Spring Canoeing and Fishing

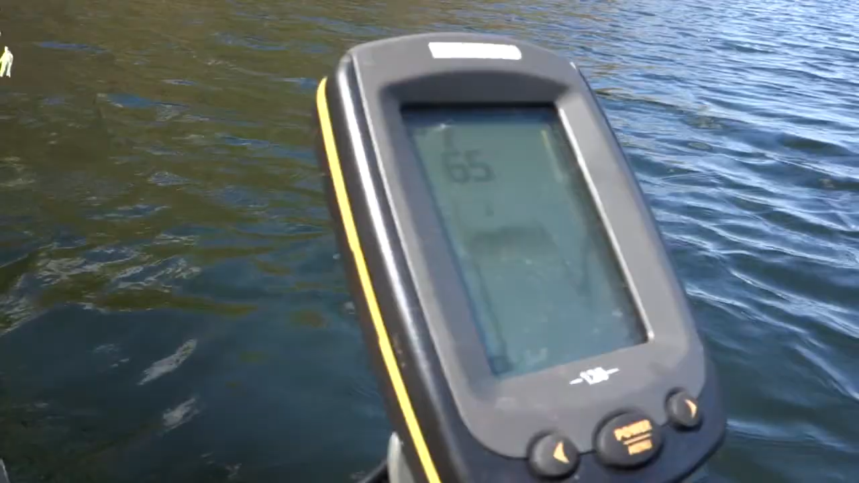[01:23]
This is kind of cool. There's a quick drop off right here. And I think there's gotta be fish in there.
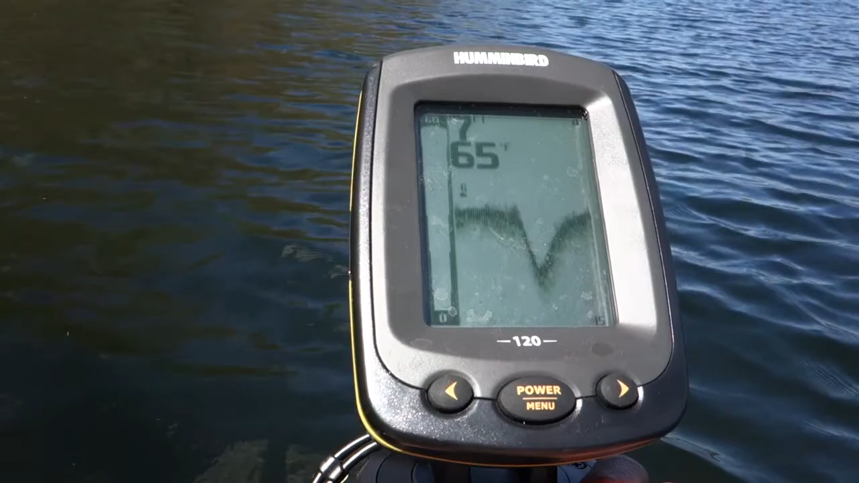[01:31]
On screen: water 65°F
It's just not showing them as icons, but I'll cast anyway.